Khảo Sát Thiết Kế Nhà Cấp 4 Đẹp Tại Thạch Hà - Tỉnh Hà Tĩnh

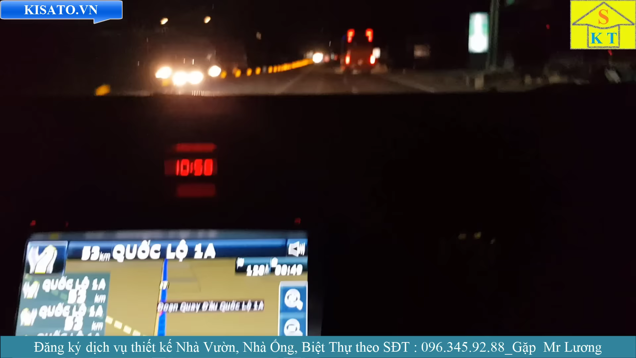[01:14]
Các bạn nhìn đường một chút, anh Hóa chiếu coi cả đường mọi người nhìn. Đấy. Đường thì lúc này là 11 giờ đêm ở khu vực thị xã Hoàng Mai, tỉnh Nghệ An. Thì chúng ta còn 120 cây nữa thì mới đến địa điểm của gia chủ, chúng tôi sẽ khảo sát. Thì chia sẻ với anh em là hôm nay là chúng tôi phục vụ khách hàng tại hai tỉnh, đó là thành phố Hưng Yên và thành phố Thái Bình.